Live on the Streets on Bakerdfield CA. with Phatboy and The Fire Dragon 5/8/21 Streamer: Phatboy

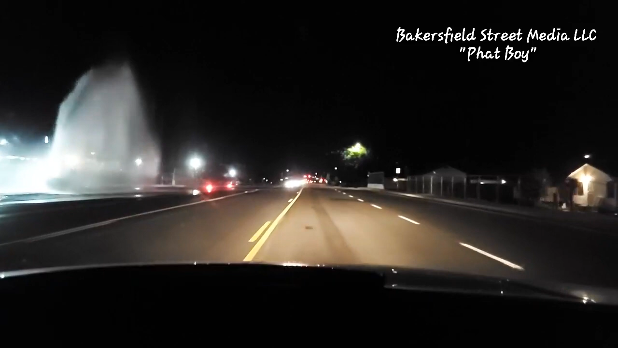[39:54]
On Park Cross Street? Oh, you can park right there. Oh, no, that's on top. Let him go away. Let him go across street. Wow. He's going right here. Going right here. Look at that, dude. That is really going, isn't it? Yeah. Check that out.